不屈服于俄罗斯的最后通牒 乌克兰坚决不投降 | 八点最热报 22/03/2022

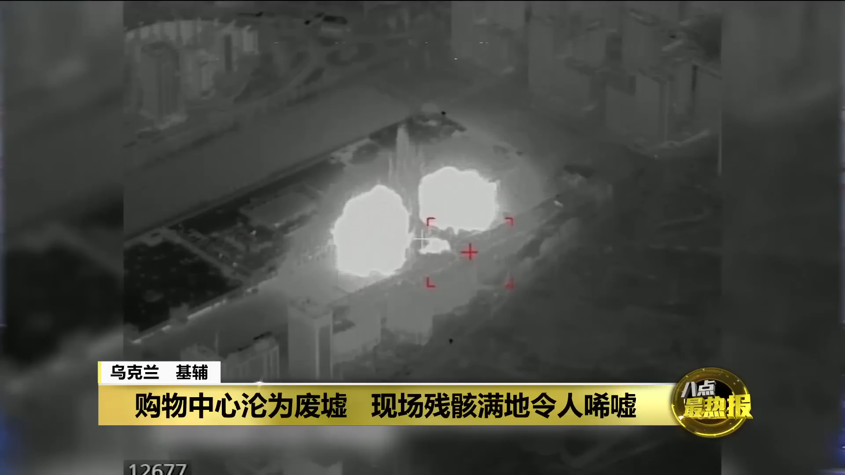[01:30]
乌克兰首都基辅西日繁荣的购物中心遭到炮火攻击之后如今只剩下残垣断壁部分